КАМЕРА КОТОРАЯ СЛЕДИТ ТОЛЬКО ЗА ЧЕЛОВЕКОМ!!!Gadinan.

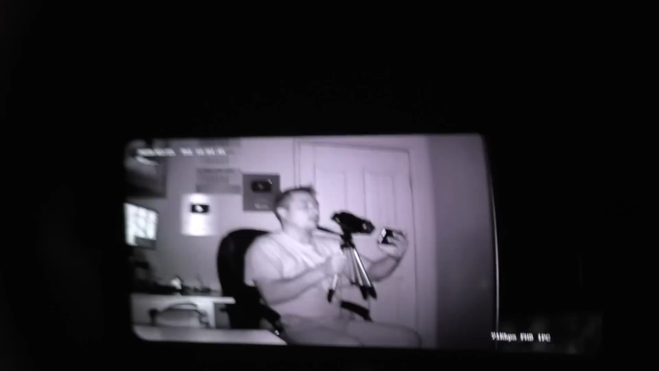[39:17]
Поворачивает камера. Следит за мной. Вот я иду. И держит она меня в центре монитора.
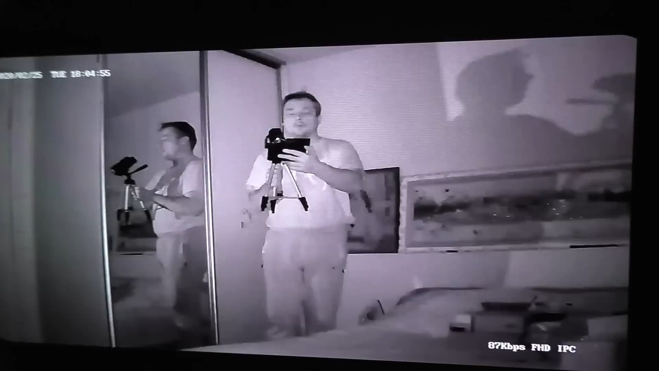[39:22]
И слышно по звуку как она вращается.
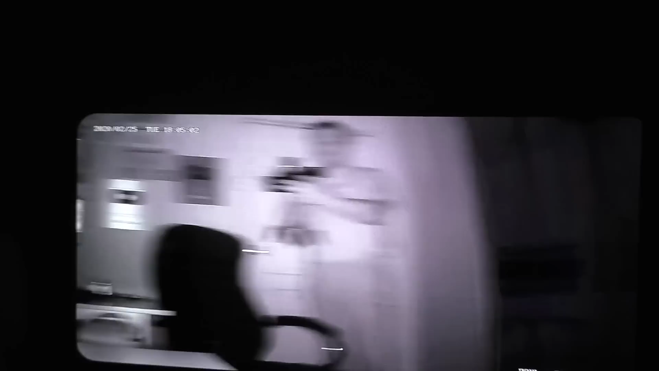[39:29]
Пойду на нее сейчас вот.
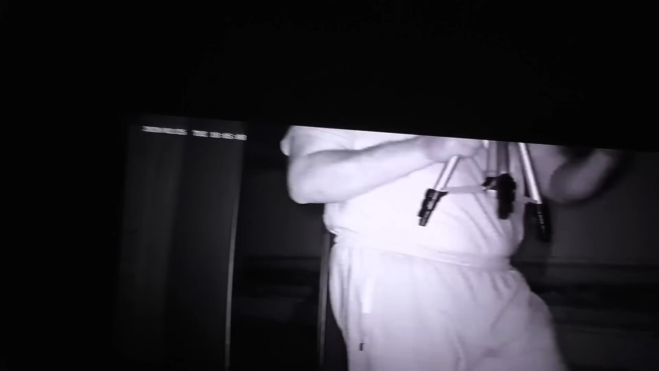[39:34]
И она быстренько старается меня взять.
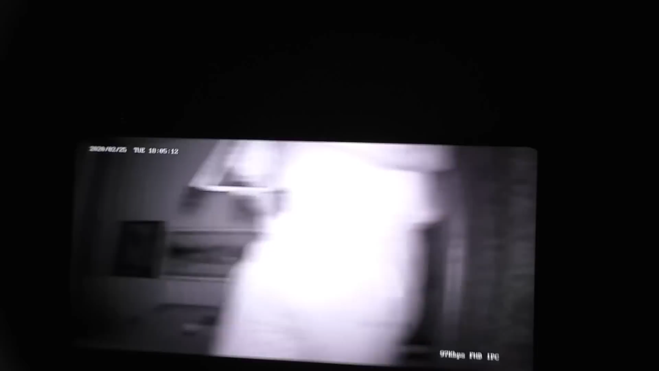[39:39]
В объектив. Вот так. Опять же. ИК светодиоды. Видны глазу красными точками. Камеры вот сиреневыми.
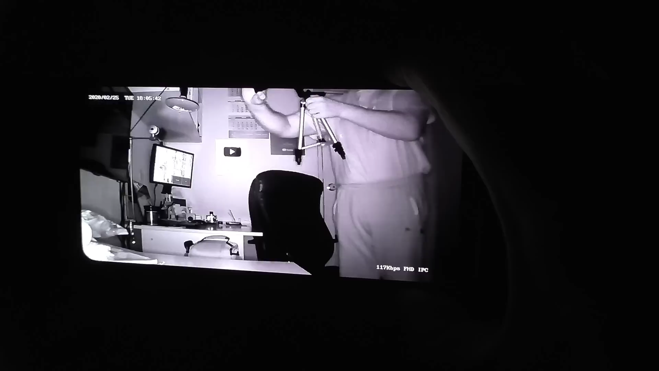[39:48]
Картинка отличная. Для помещений. Я думаю для небольшой территории. На улице. Тоже хватит этих светодиодов. Картинка четкая. Ясная. Нигде в общем-то проблем вообще нет. Картинка на мониторе видеорегистратора. Для примера. Включаю свет в освещении в комнате.